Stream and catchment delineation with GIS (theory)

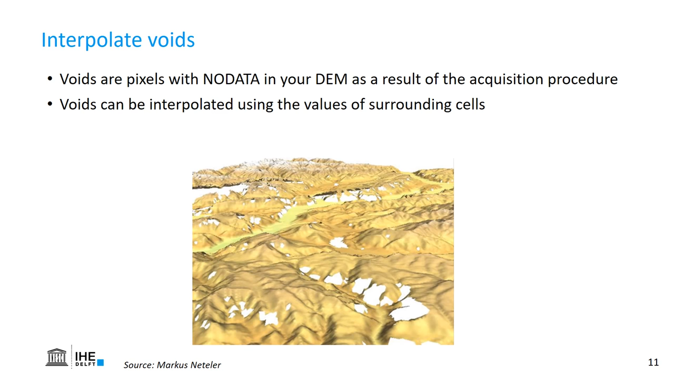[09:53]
Some procedures don't handle well areas that are covered by snow or that are in the shade of other mountains. And therefore we need to use the surrounding information to interpolate these areas. And this is then the result. We can never create the real data, but we can make it possible to continue with the dataset after interpolation of the voids.
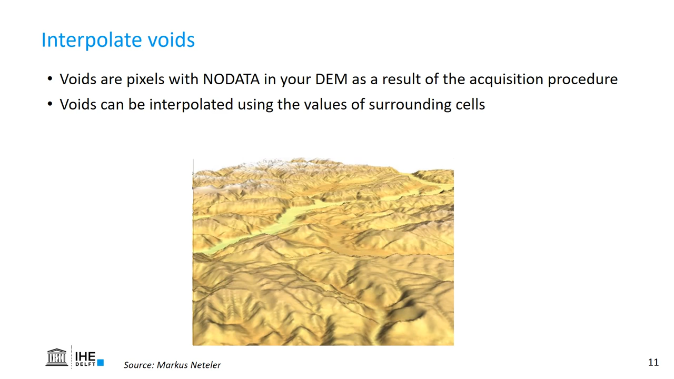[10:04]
The next step is to fill the sinks. This should not be confused with the voids.
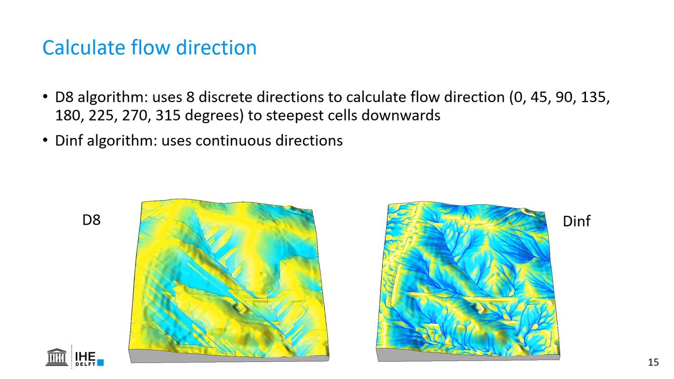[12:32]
An alternative is the D-infinite algorithm, which uses not the eight surrounding cells, but it will use continuous directions. Of course, that is more calculation intensive, and it will not always result in better results. Let's have a closer look at how to calculate the flow directions using the D8 algorithm.